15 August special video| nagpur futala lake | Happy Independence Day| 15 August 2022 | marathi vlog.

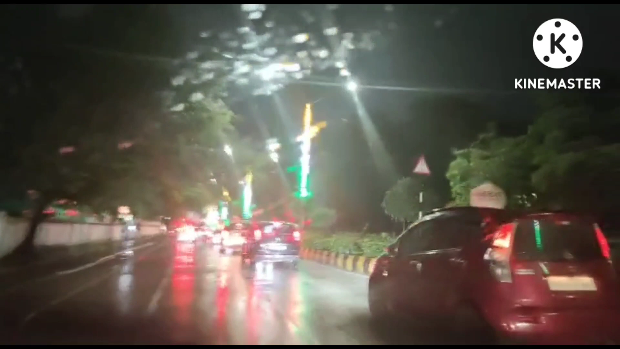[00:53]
तर तुम्हा सग्यानना स्वातंतर दिनाचा खुप खुप शुबेच्छा तर आज आमी चाल लेला हो फुटाला फिराला तर खुब रश आहे फोर विलर टू विलर